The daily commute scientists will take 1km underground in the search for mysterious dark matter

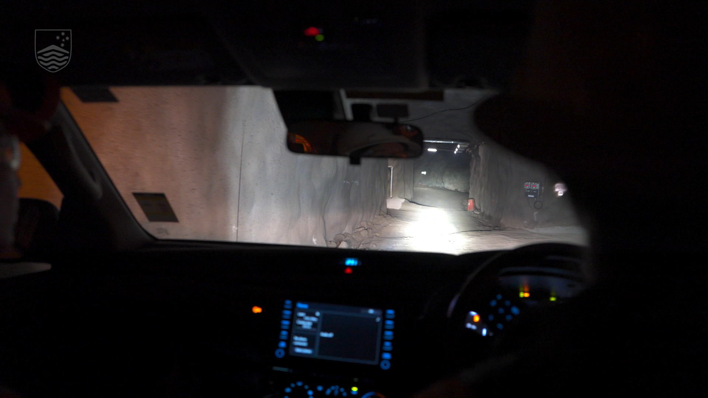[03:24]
So as we approach, I'm just going to firstly highlight where our refuge chamber is. Oh, yeah, the portal. Which is here on the right. Mm-hmm. So this is where we'll go should anything go wrong. Now this is the front door. This is the way we'll go in.